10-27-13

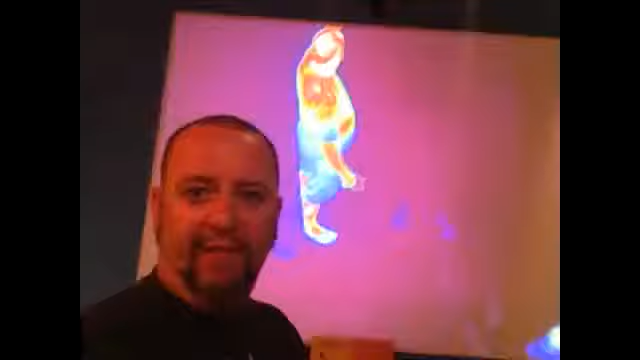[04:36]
I'm going to film this because it's neat it's the heat signature thing
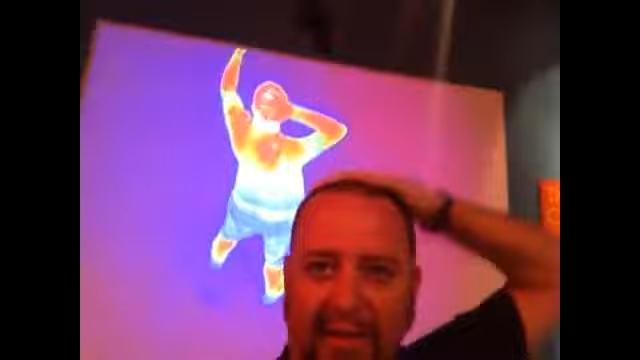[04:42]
see how my leg is cold I want you to warm it up see how it turns brighter tech museum fun